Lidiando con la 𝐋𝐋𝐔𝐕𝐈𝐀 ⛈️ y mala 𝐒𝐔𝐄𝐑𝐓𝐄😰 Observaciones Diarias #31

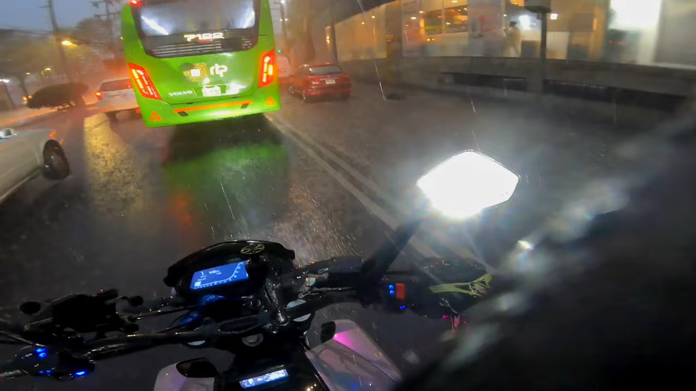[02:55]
Me dulce, vean, ahí está la banqueta inundada.
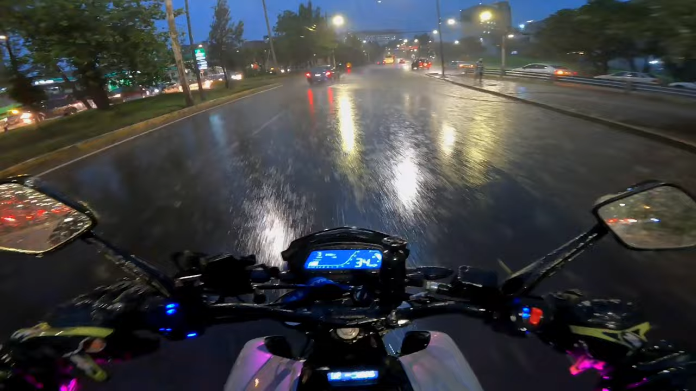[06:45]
Y más, no, mejor me voy con los lentes así, aunque se me empañe todo.
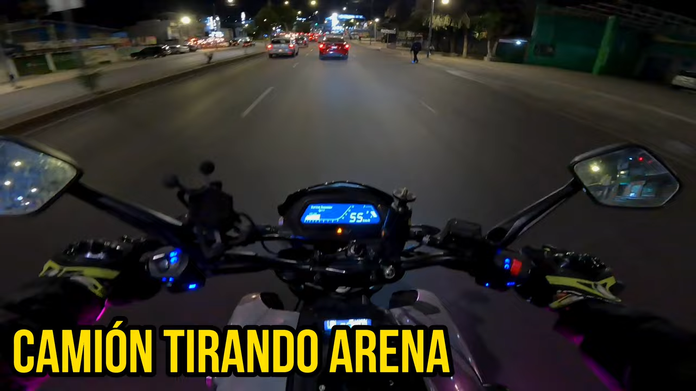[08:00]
En esta ocasión ya me venía percatando desde hace rato que había bastantes rastros de arena en el piso,
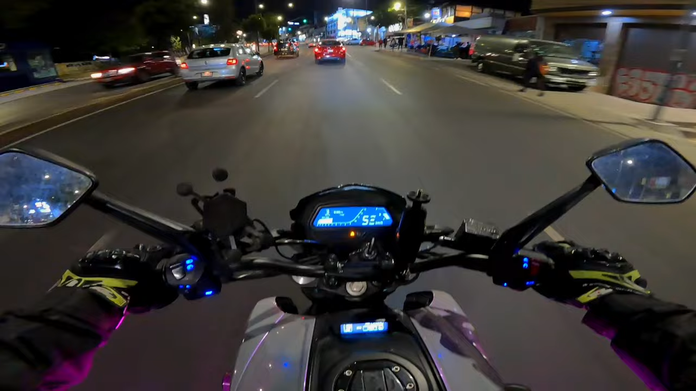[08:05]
así que empecé a manejar con cuidado. Así que avanzando un poco más, logré encontrar la causa de todo esto. Es porque más adelante había un camión avanzando y también al mismo tiempo iba dejando ese rastro de arena.
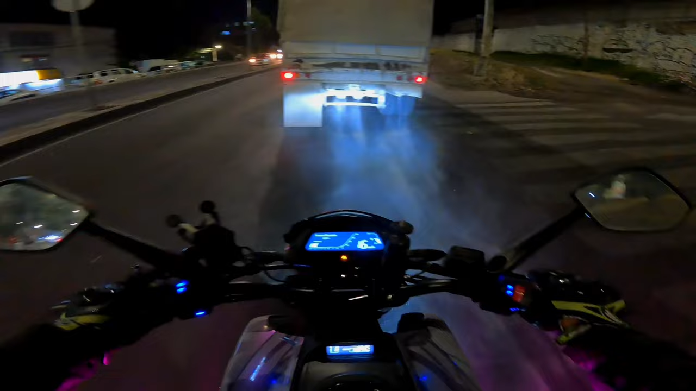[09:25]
Lo que es esto y las pipas, no creo que sean muy buena opción para transportar pues arena y piedra y agua. Pero bueno, ahí está resuelta mi pregunta de por qué había tanta grava en el piso. Lo encontramos.